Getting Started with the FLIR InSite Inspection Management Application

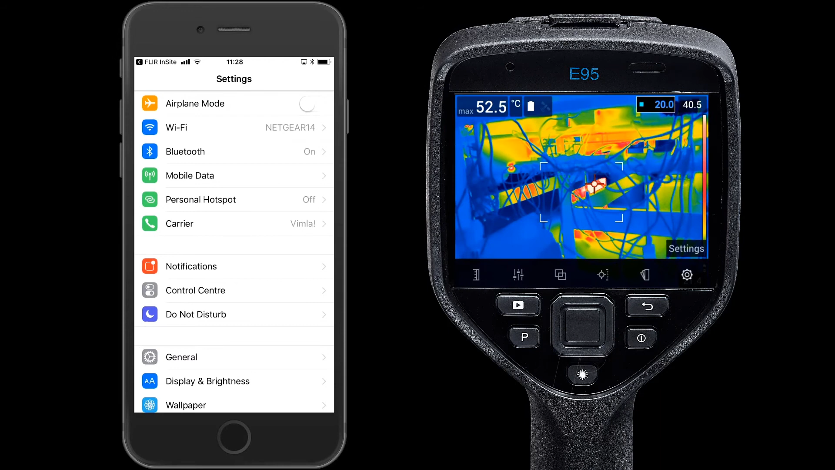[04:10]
On screen: max 52.5°C
You will find them under Settings and Connections.
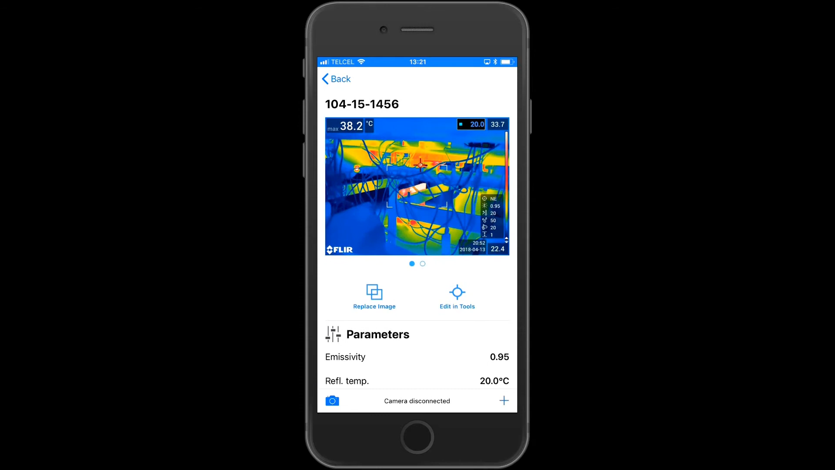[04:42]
On screen: max 38.2°C
Through this seamless integration with Tools Mobile, you can add or edit hotspots, change palettes, and more.
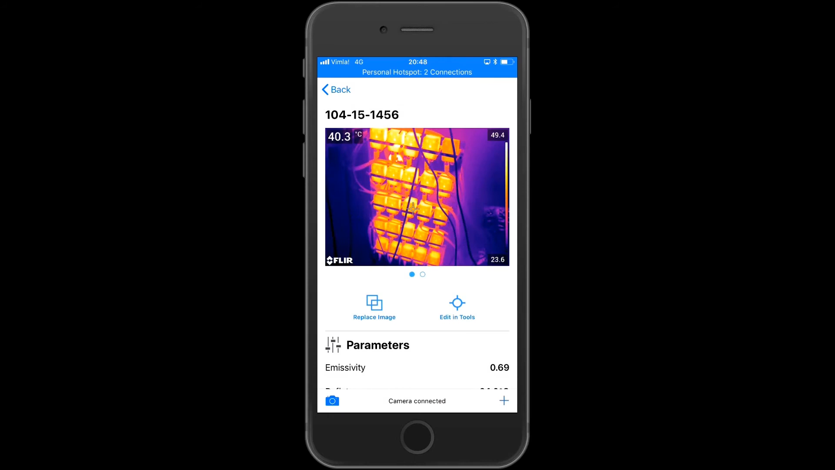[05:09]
On screen: spot 40.3°C
Scroll down to view the image parameters, thermal and electric measurements.
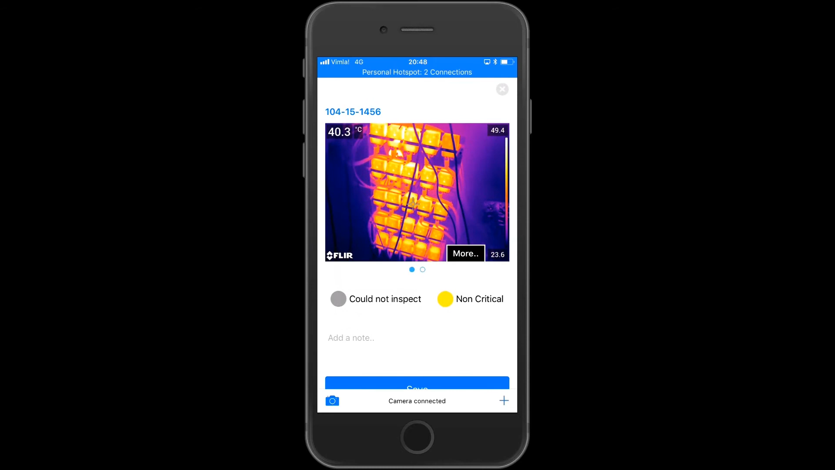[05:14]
On screen: spot 40.3°C
Go back and set the correct status and add notes.
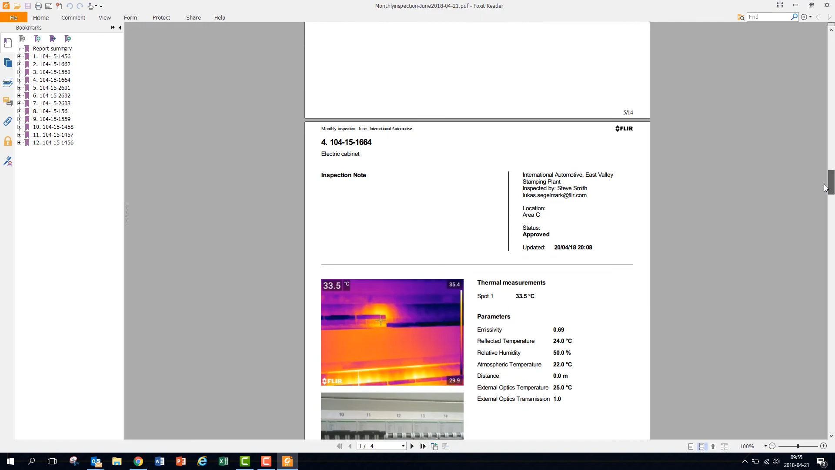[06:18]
On screen: spot 33.5°C
of the status of all assets in the inspection as well as a page with the results of every asset inspected.